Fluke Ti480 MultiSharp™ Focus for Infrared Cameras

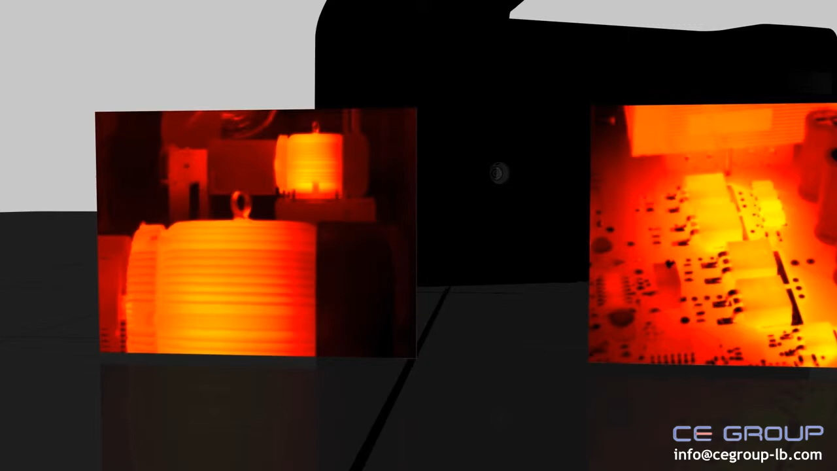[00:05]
they're able to just point, pull the trigger,
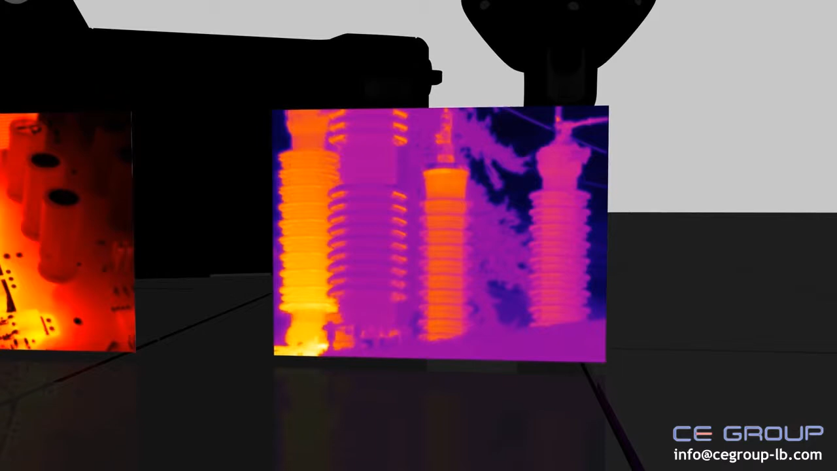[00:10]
not have to worry about focusing and be able to capture things at various
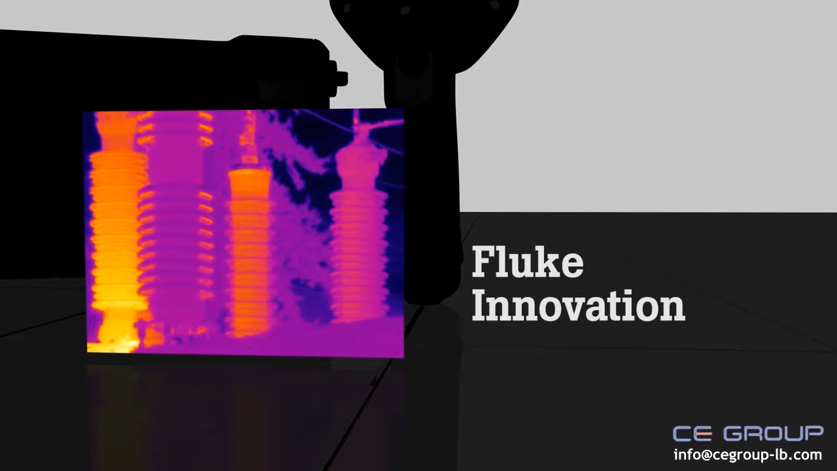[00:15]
focal lengths in the image at the same time.
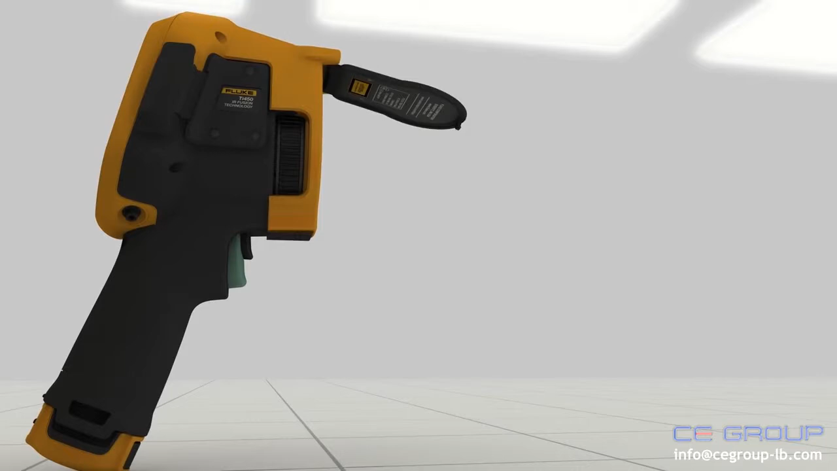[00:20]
This algorithm takes a series of
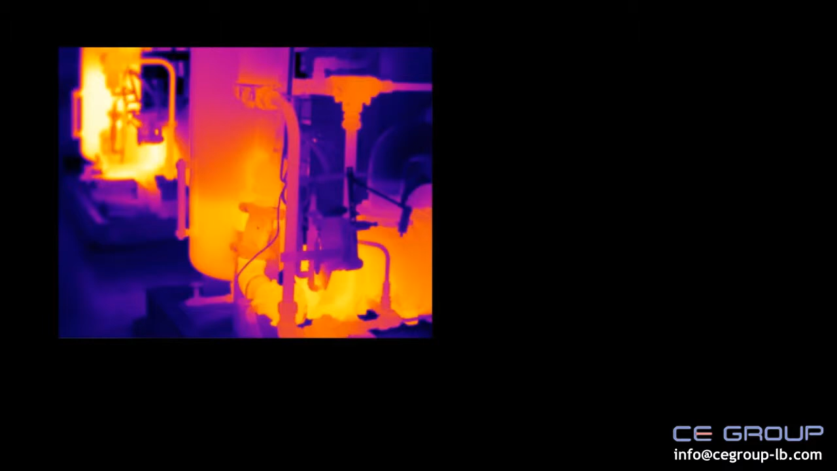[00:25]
images that are collected automatically and assembles them into one image that's in focus everywhere.
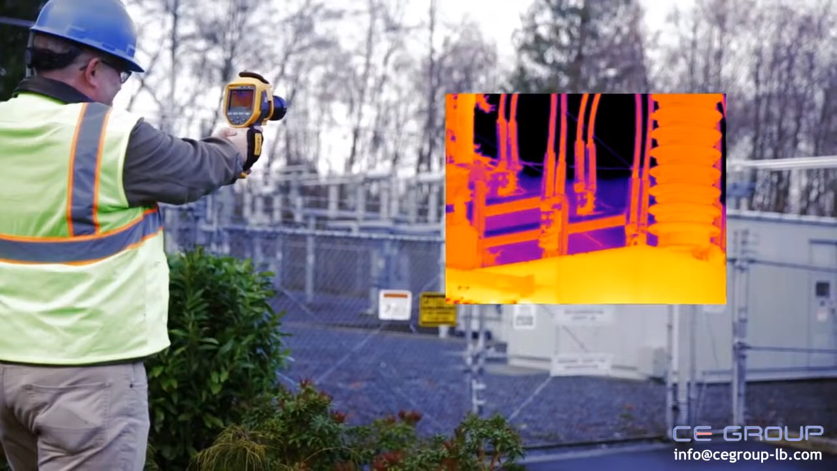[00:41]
you've got a motor that's driving some production line or a pump,